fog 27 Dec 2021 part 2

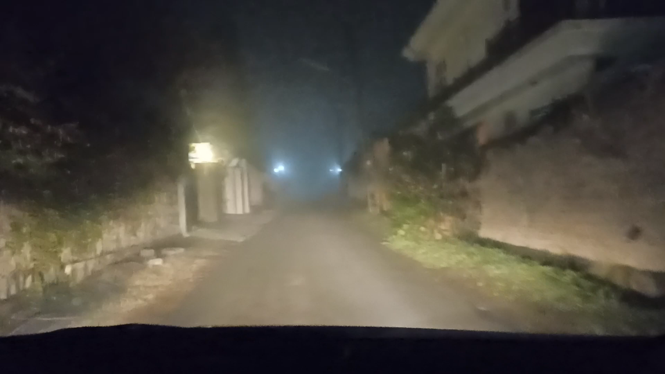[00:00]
یہ دیکھئے ناظرین کہ اس گلی میں آگے آپ کو یہ گلی عام طور پر دکھائی دیتی ہوتی ہے یہ میرے گھر کی گلی ہے یہ جو پہلا گیٹ ہے یہ والا میرا گھر کا گیٹ ہے یہ سامنے دیکھیں کہ کتنی زیادہ دھوند ہے کہ میں نے فل بھیم لگا دی اور دھوند اچھی خاصی دکھائی دے رہی ہے